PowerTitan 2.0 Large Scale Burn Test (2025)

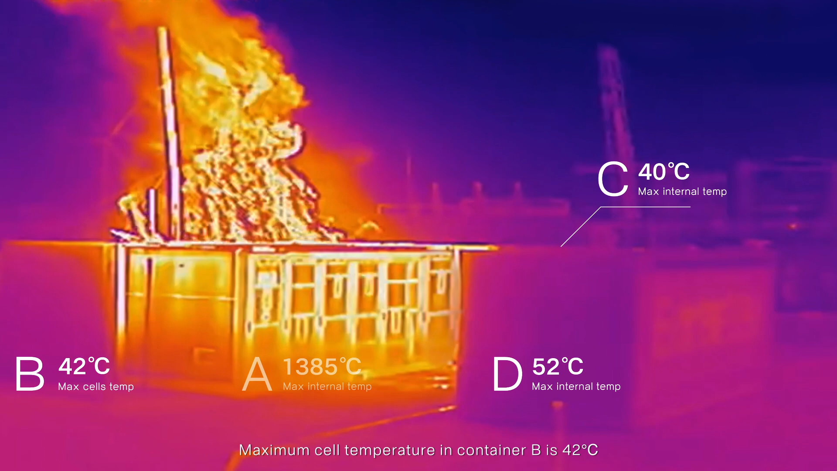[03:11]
No fire propagation was observed in Containers B, C, and D, and no cell risk of thermal runaway.